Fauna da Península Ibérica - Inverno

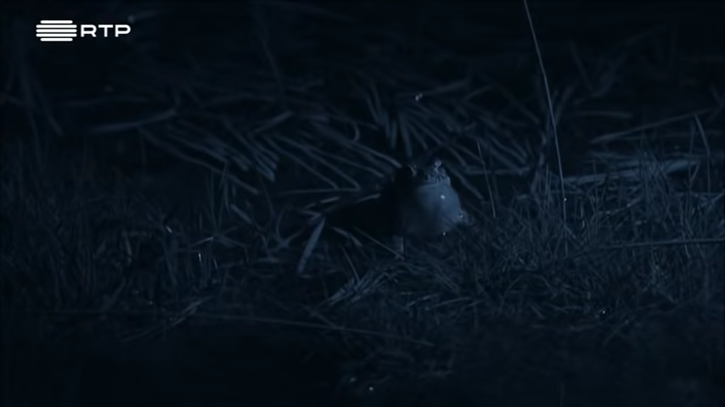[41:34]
Muitos anfíbios consideram as condições atmosféricas de fevereiro e inícios de março favoráveis à reprodução.
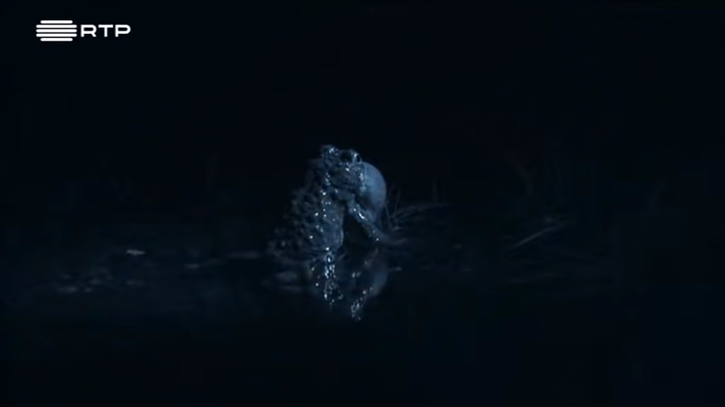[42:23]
A orgia anfíbia decorre num período muito curto e, conforme o tempo, cada corpo de água tem o seu dia especial.
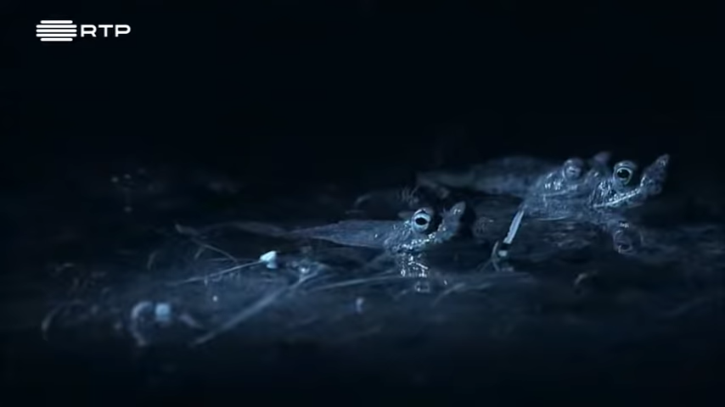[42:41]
Na maioria das populações de sapos, 90% das cópulas decorrem em poucas horas, num só dia ou dois.
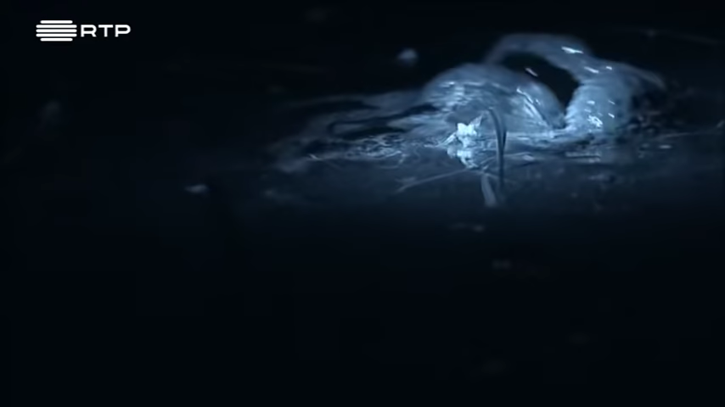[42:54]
Algumas das cópulas chegam a durar 20 horas.
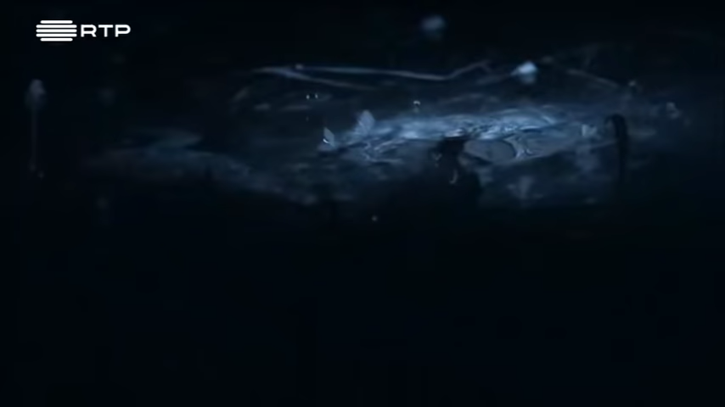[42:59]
Embora o mais difícil não seja o tempo que demoram, mas macho e fêmea não conseguirem
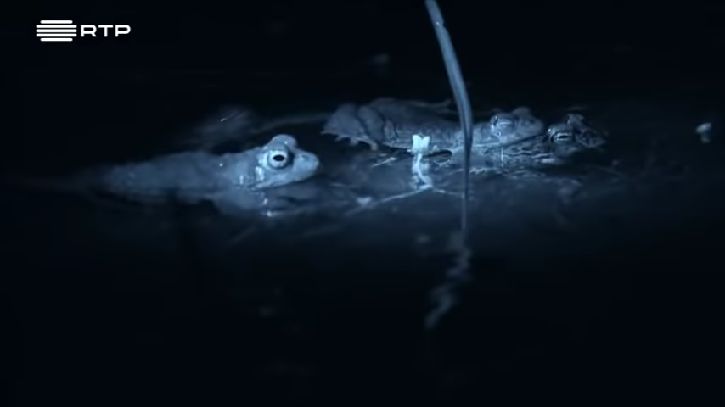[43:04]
abraçar-se por causa do assédio de todos os machos que não encontraram parceiro no começo da noite.
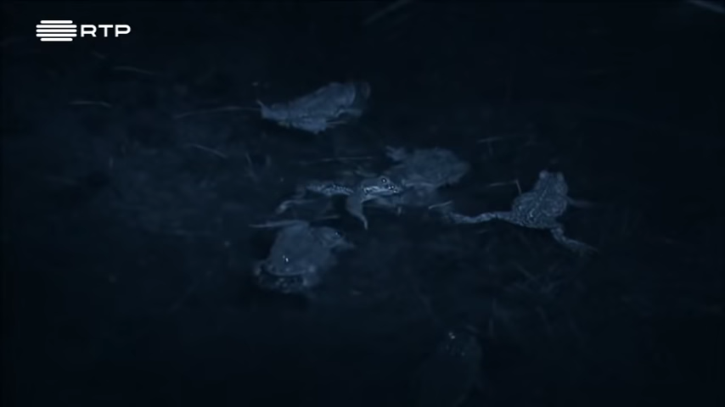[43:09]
E há mais machos do que fêmeas.